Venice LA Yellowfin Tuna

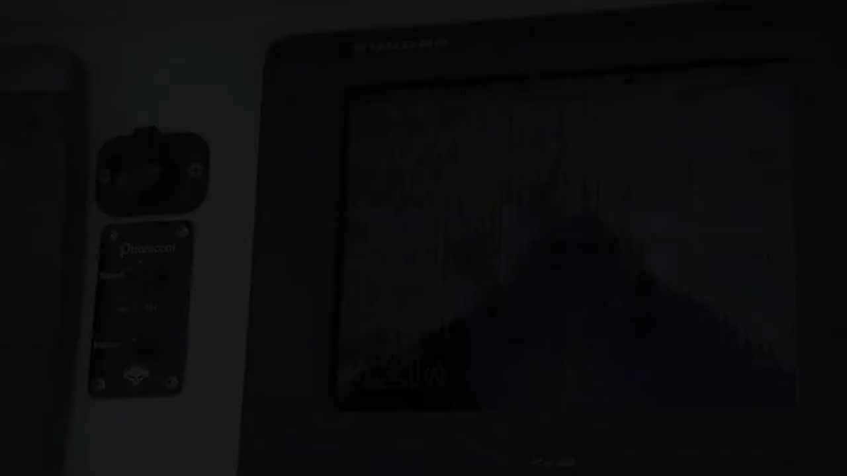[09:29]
And this creates a great ambush point.
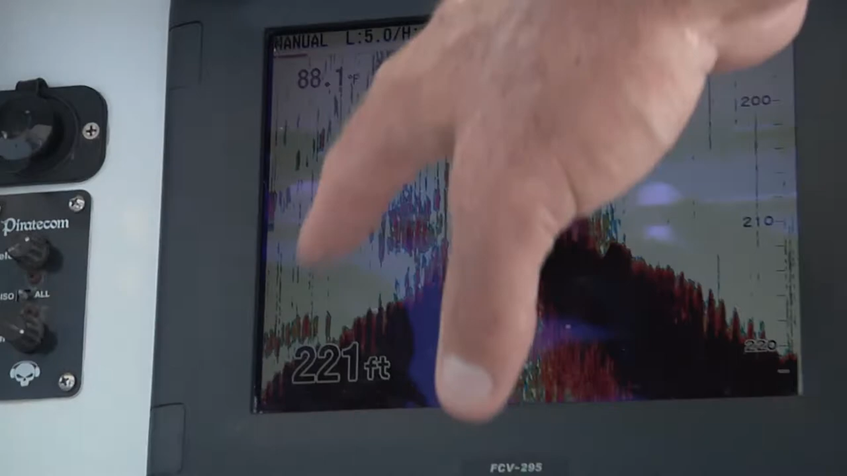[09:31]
On screen: depth 221 ft
This is where the bait is going to stage, and this is where you're going to find all these different species.
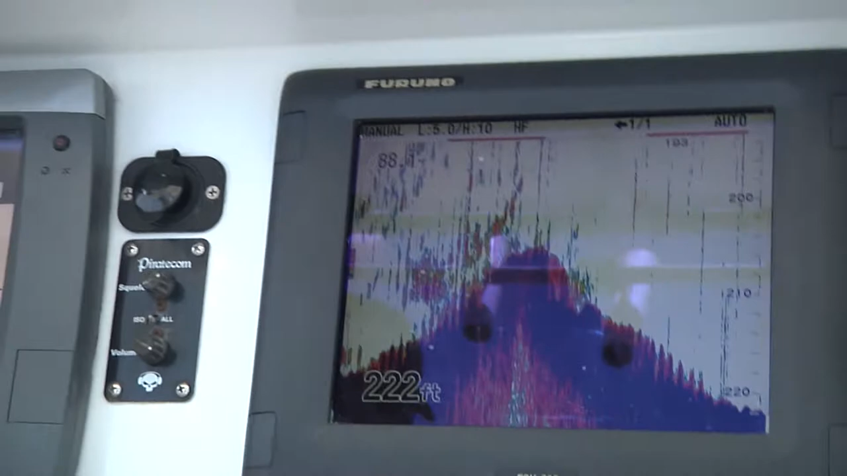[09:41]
On screen: depth 222 ft
It's going to be holding on pieces like this, and you can tell all the fish that are on there by all the color going on right there.